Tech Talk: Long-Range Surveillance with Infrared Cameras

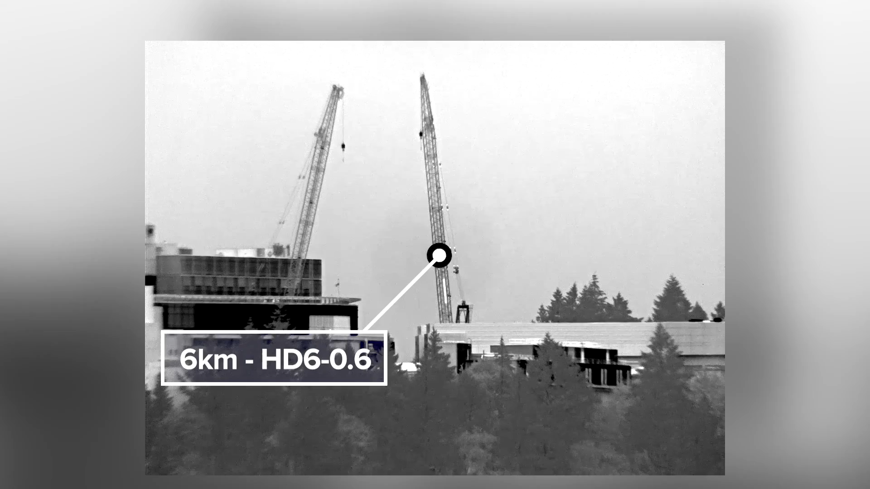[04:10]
Those towers are six kilometers away which is uh and maintaining that high spatial frequency to see the individual stanchion members in that tower at distance at six kilometers a testament to the quality of the camera.
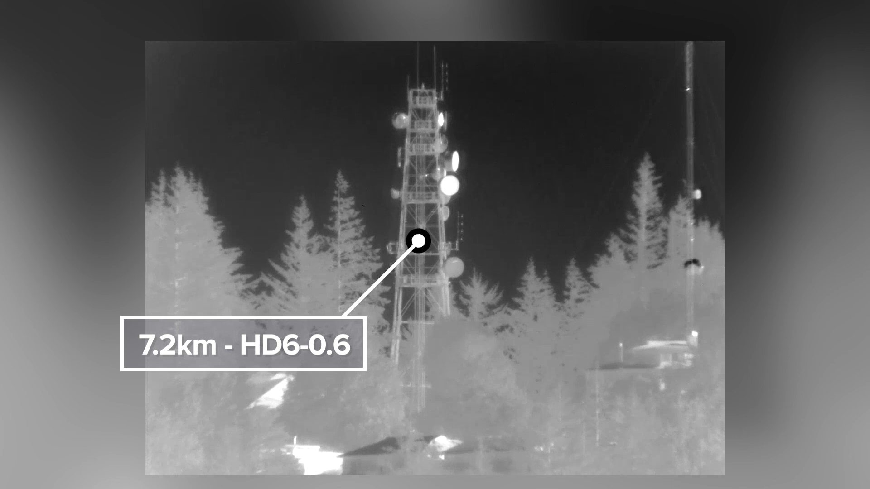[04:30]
kilometers individual support tension wires at seven kilometers that's a that's a good imagery. The next scenes that we're going to show are scenes captured from the Oregon coast.
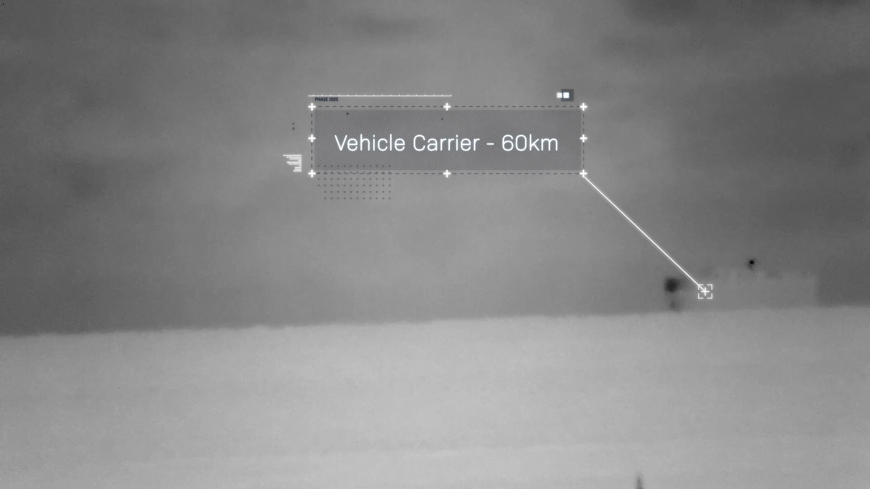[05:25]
is an example of a large ship a vehicle carrier approaching the
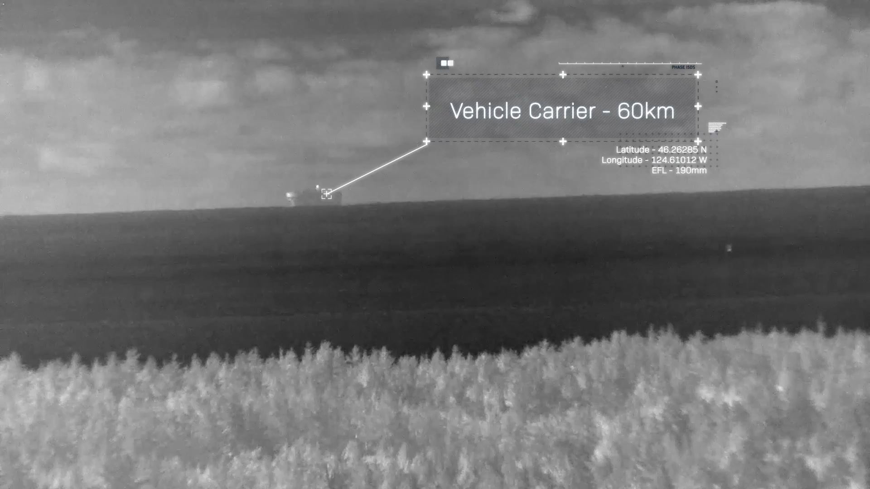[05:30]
Columbia Columbia River at 60 kilometer distance.
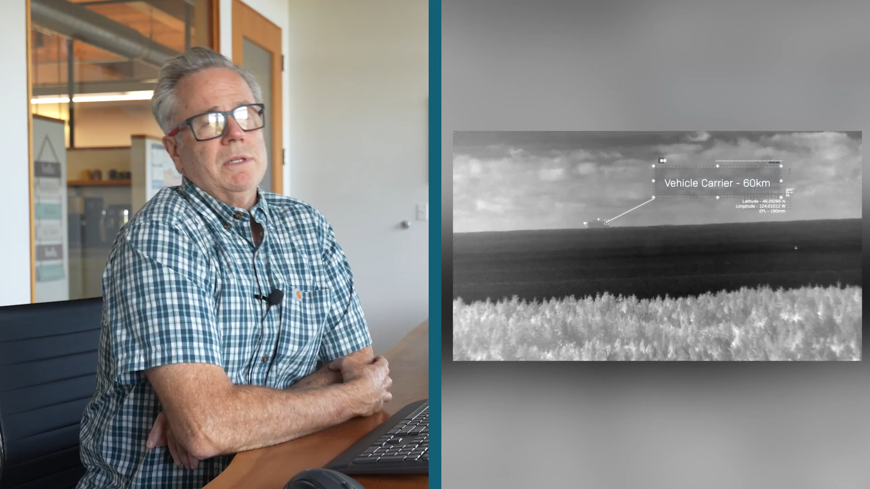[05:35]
Now that's really fascinating when you think about being able to image objects at 60 kilometers.
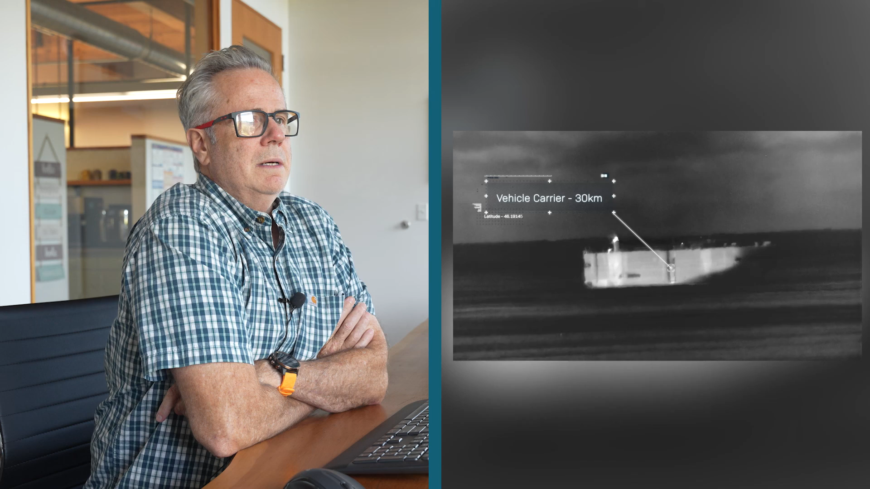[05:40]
Um uh it's it's it's quite a distance we're cutting off part of the ship because of the curvature of the earth at distance we're we're imaging through an atmosphere that has lots of water uh some particulate in it.
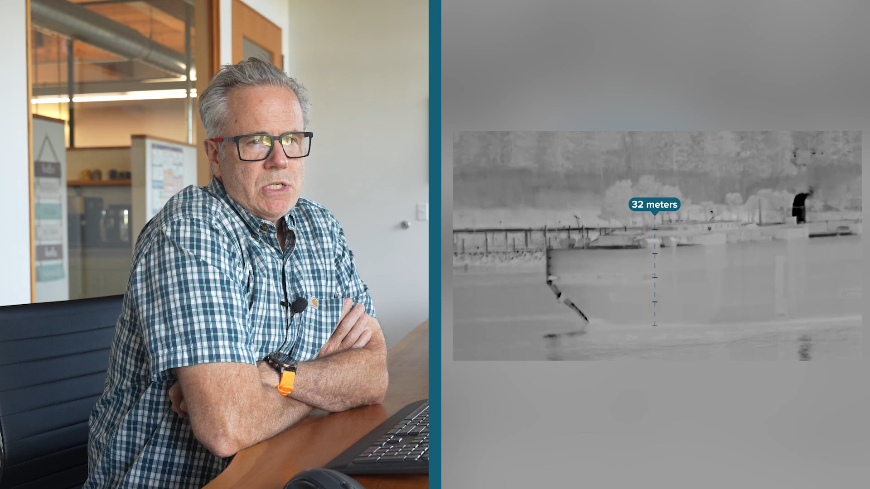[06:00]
Now another feature of the hexablu is its spectral bandpass.
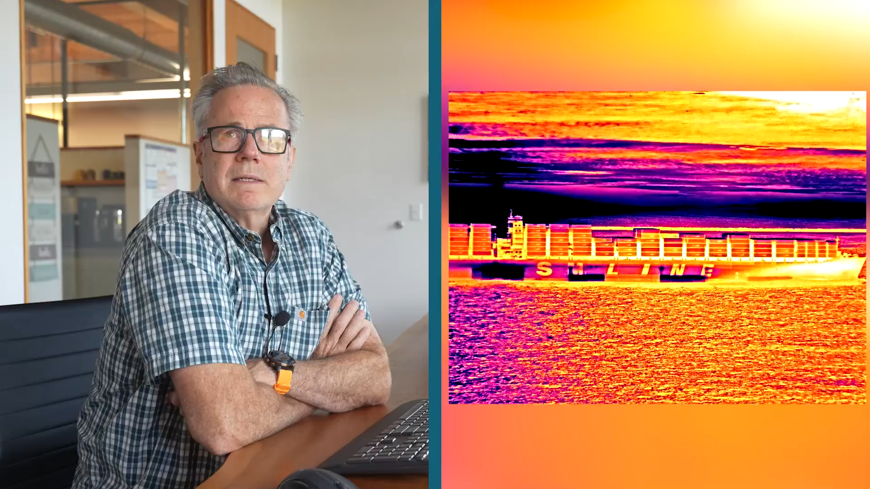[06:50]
Of course we have the color palettes like everybody else fantastic ship with lots of containers lots of detail
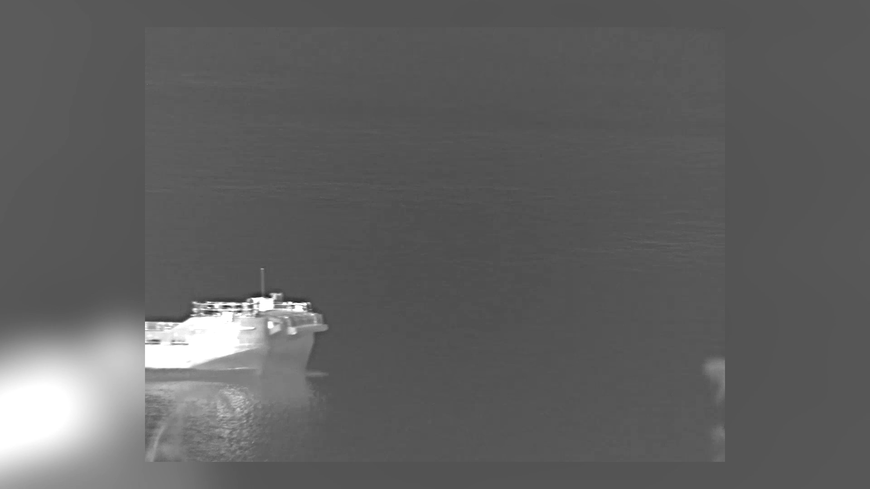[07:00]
fast moving craft holy cow that was fast that's a
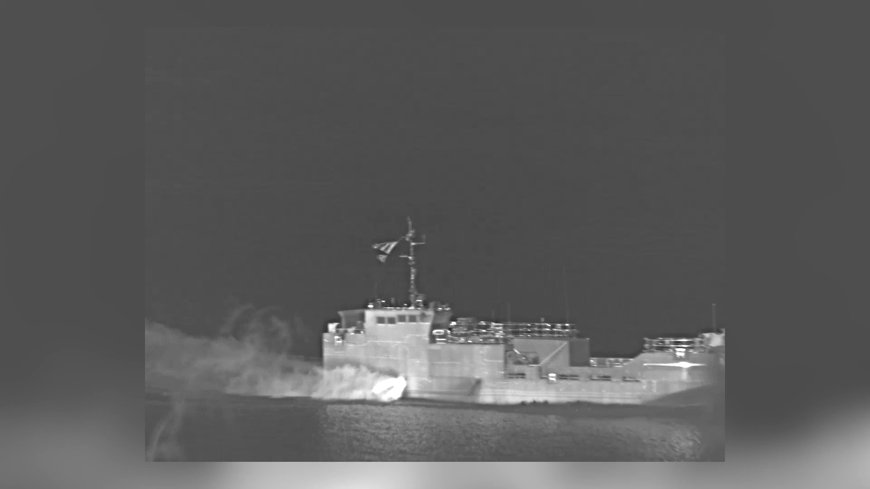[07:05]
big ship moving at high speed wow okay lots of detail you can see individual ripples on the water um first of all water is low